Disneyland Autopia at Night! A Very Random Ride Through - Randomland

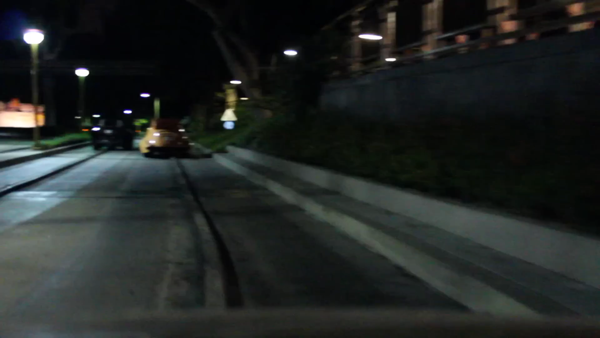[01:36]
Did I bump any car in front? We are now entering the no-spin zone.
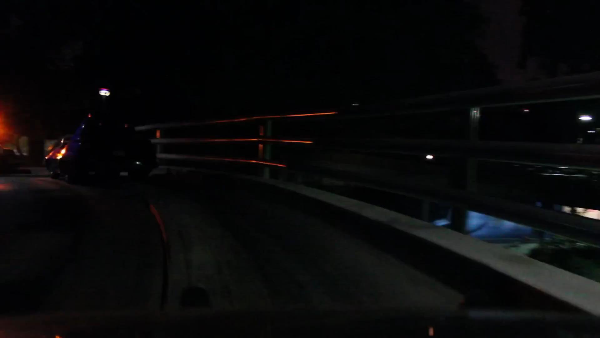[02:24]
What is that? This light is blinking at me.